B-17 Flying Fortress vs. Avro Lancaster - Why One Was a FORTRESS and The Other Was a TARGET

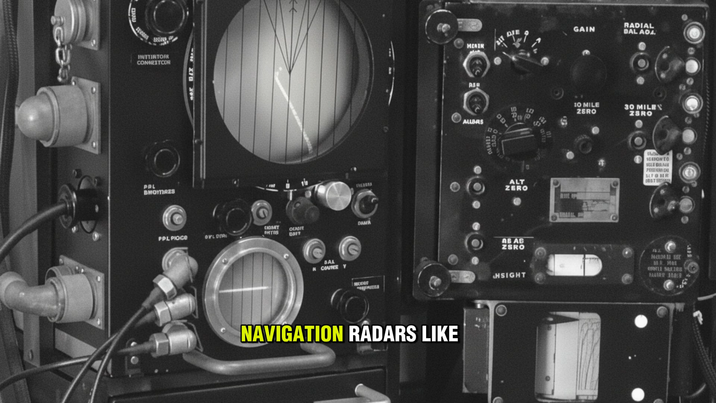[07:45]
guided by early navigation radars like H-2S and the Pathfinder Force.